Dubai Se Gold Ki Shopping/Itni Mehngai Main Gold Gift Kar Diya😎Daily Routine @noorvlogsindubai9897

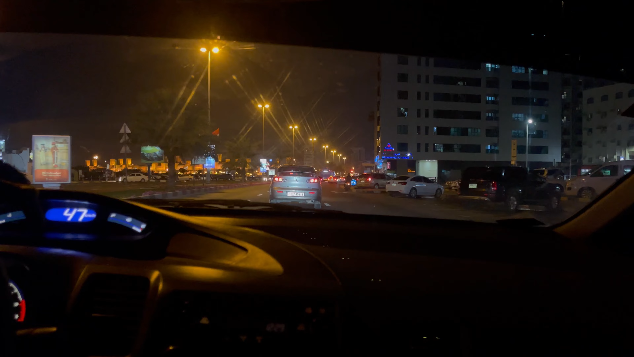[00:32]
ہمارے کابو میں آئی تھی گاڑی اصل میں بھان جایا تھا آج ہمارا تو پھر ہمارا پلان تھا تھوڑا سا کوئی شاپنگ باپنگ کرنے کا بچوں کو باہر لے کے جانے کا کافی دن ہو گئے بچے بھی باہر نہیں گئے
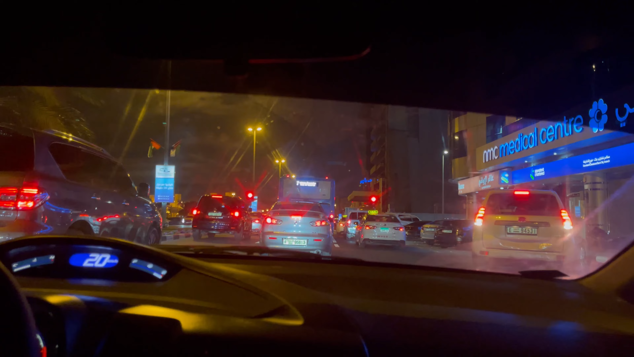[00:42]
تھے تو اس لیے پھر ہم نے سوچا کہ آج گھر میں کچھ نہ پکایا جائے آج ریسٹ کیا جائے باہر سے کھایا جائے انجوائی کیا جائے اور تھوڑی سی کرنی تھی جی گول کی شاپنگ ہمیں پاکستان گفت بھیجنے تھے تو اس کے لیے بھی جانا تھا تو ہم نے کا سارے کام ایک ساتھ ہو جائیں گے اچھا یہاں پر آپ کو نا ایک تھوڑا سا پوائنٹ بتاتی ہوں کہ شارجہ سے دبائی جانے کے لیے جو ٹرافک ہوتا ہے وہ بہت زیادہ بلوگ ہوتا ہے جو لوگ دبائی سے شارجہ آتے ہیں کہ یہاں پھر شارجہ سے دبائی جاتے ہیں تو وہ پیٹتے ہی رہتے ہیں
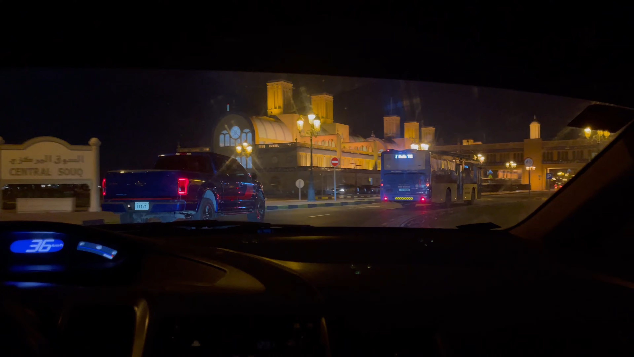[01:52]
دیکھیں جی یہ ہے شارجہ کی گولڈ مارکٹ پہنچ گئے ہیں سب سے پہلے تو ہم گولڈ لیتے ہیں اس کے بعد پھر کچھ اور کرتے ہیں